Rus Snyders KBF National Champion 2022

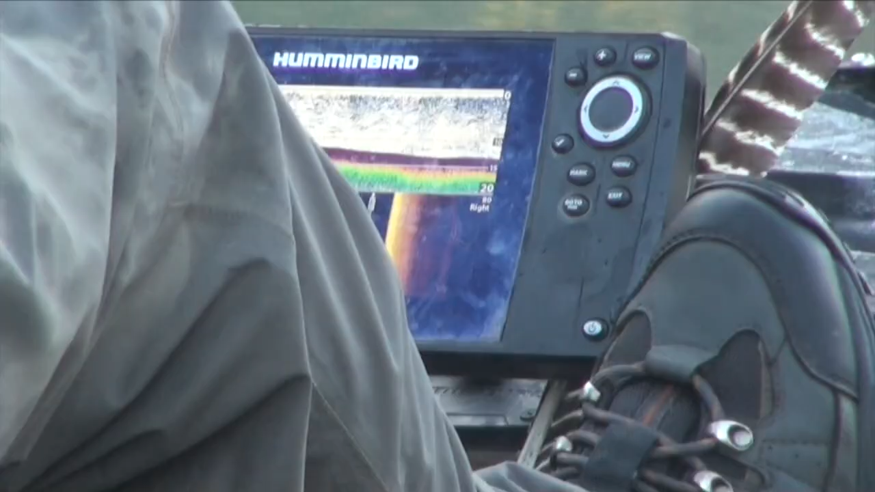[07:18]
I'm marking them down here in like 10, 12 feet on the base of these rocks,
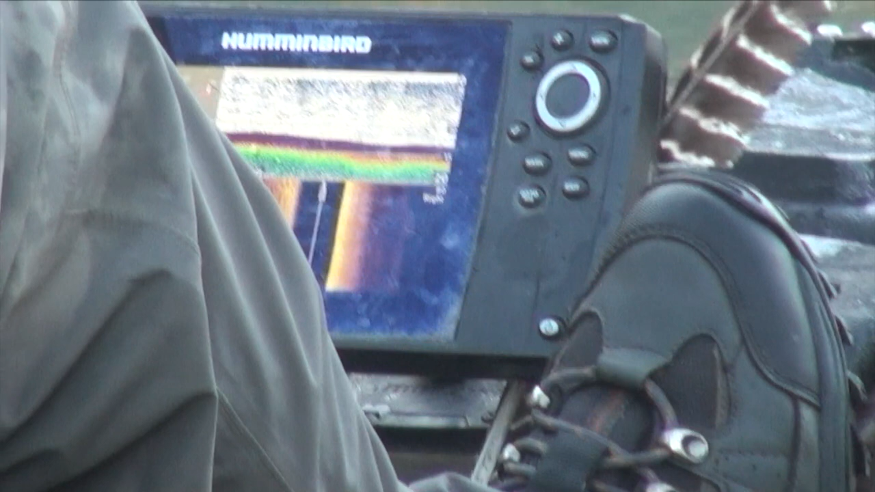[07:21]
kind of in these current seams, but it's not, we're down there, those aren't, that's not when they're really actively feeding.
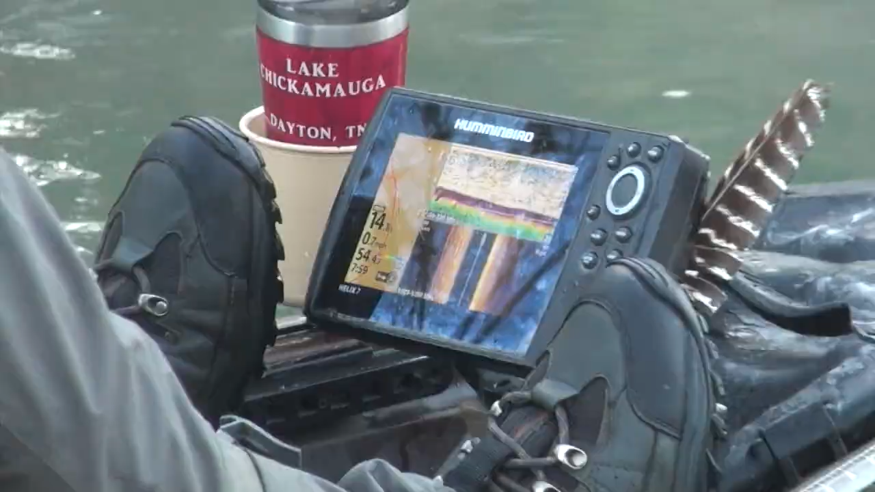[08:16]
I saw that school down there. He had to make a lot of casts just to get it.